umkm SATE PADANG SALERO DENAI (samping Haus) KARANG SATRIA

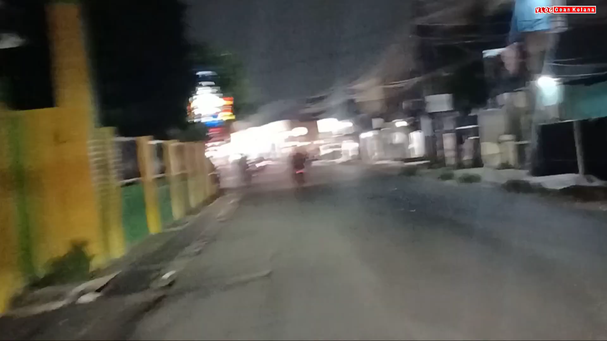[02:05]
manujuk ke arah kusuma jalan kusuma utara bismajaya
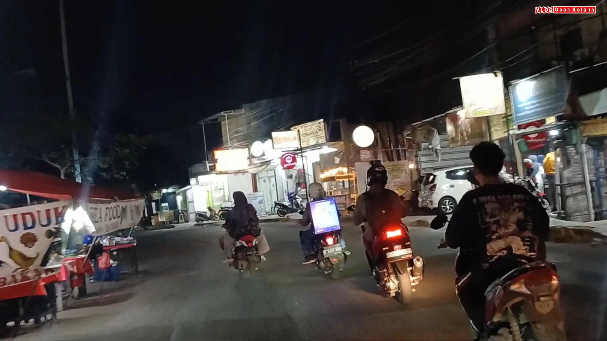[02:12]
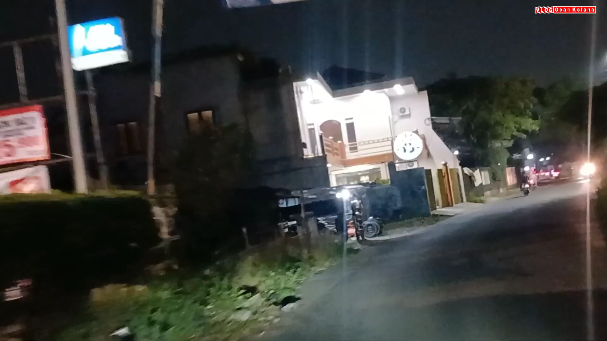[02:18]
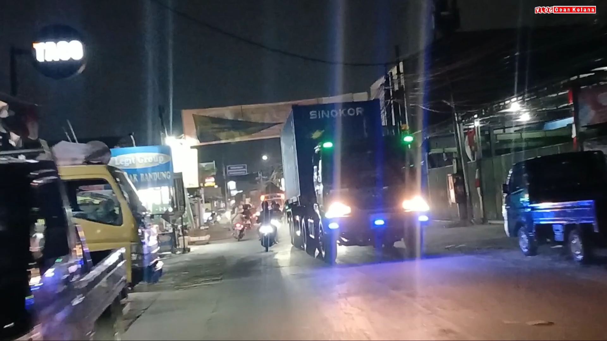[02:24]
ini motor nyebrak ano nyalibnya begitu
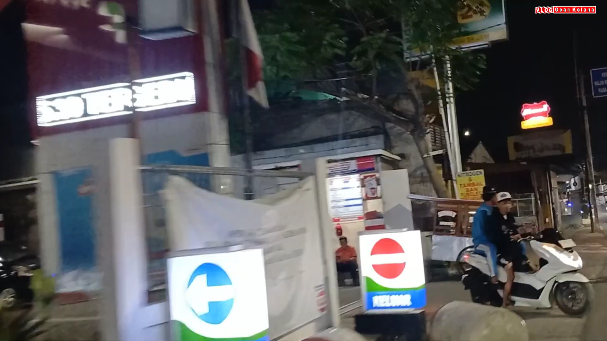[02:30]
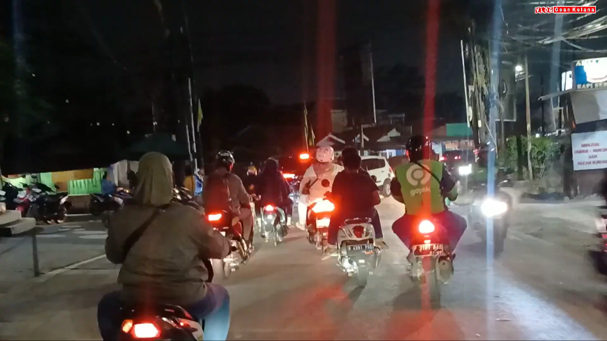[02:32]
memasuki area radar pantau agak lumayan padat guys kendaraan dari depan nah
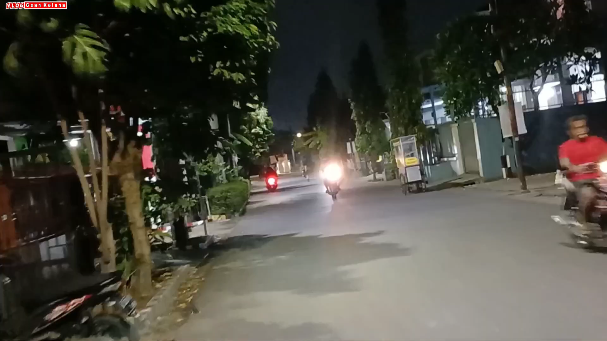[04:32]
harusnya nih below kiri nih guys cuma sini kan di portal Oh jadi kita lewat depan lagi tegang depannya nah ini di lok kiri